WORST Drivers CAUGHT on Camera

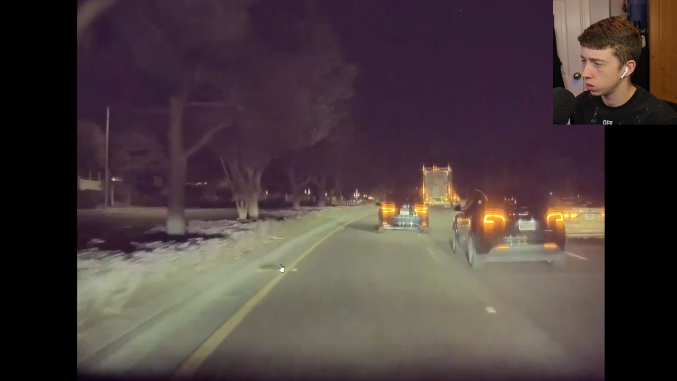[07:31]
Speeding up. Why is it... What the hell? Sped up a bit. Took a tree down. Has it lost control or something? What?
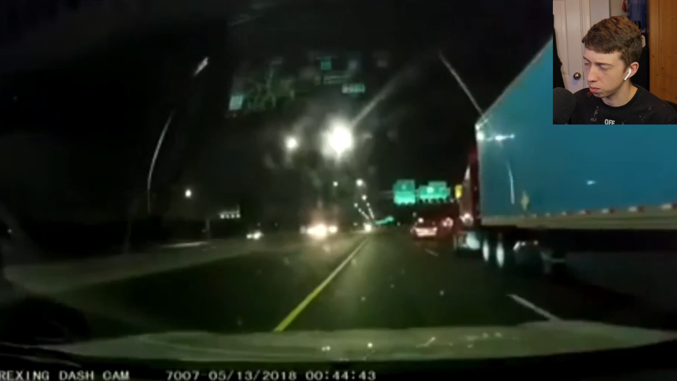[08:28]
At this point, they probably can't see you. And if they... Where are they going now? Oh. I don't think they saw you, if I'm honest.